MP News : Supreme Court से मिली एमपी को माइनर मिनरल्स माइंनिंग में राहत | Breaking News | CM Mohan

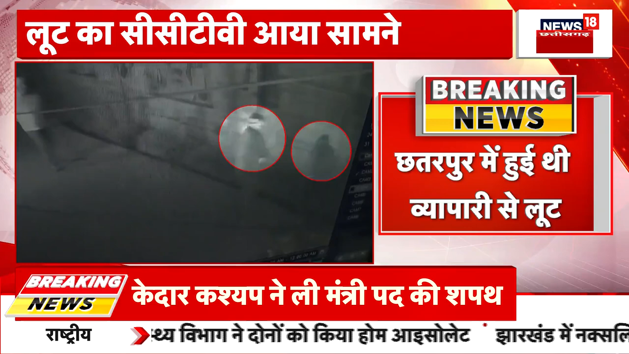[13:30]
और 15 लाग के सोने चांदी के केहनों की लूट कर ले देखिए अटंडा के सरह से मारते हैं बदमाश वो आपको दिखाई दे रहा है यह वहां लागे क्यामरे में रिकॉर्ड हो गया यह फोटेक्स साम में आ गई है पुलिस
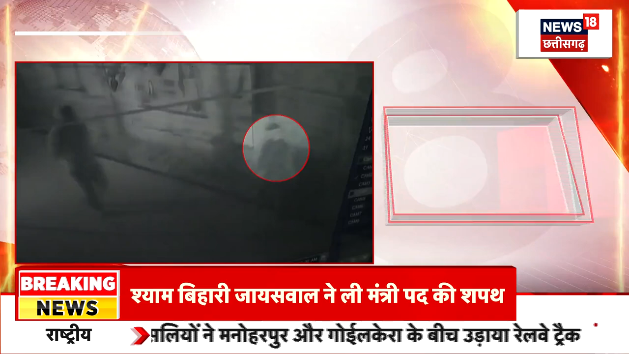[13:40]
बदमाशों की तलाश की बात कह रही है